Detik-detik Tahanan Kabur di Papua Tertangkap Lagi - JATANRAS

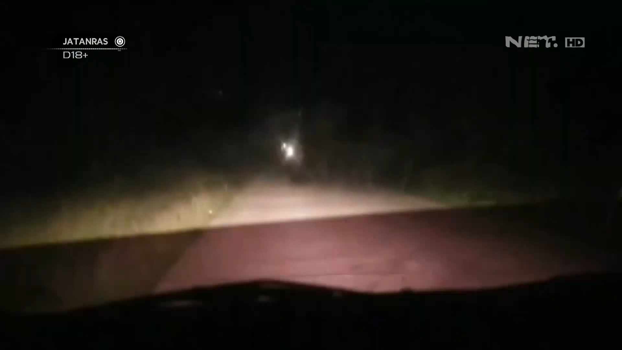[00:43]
Berbekal keterangan dari tersangka yang ditangkap terlebih dahulu, polisi menuju tempat persembunyian tersangka Agustinus Koterisa.